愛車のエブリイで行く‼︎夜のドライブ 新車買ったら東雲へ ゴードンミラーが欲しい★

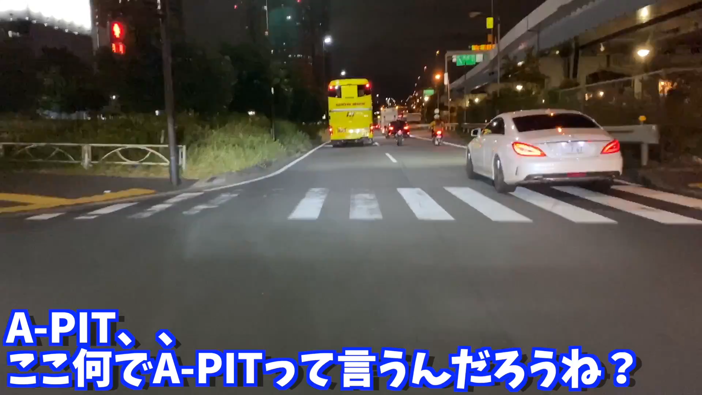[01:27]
ね 来たことあるんだけどかなり広かったんですよね うんだいぶ建物も綺麗になってるっぽいですねおー 左手全部オートバックスですよどうやって入るんだろうそこ左かな うん ちょっと入ってみましょうかあ ライコランドもありますね大工好きだったら みんな知ってますよね ライコランドよし じゃあ左入ってみまーす駐車場の入り口同じかなー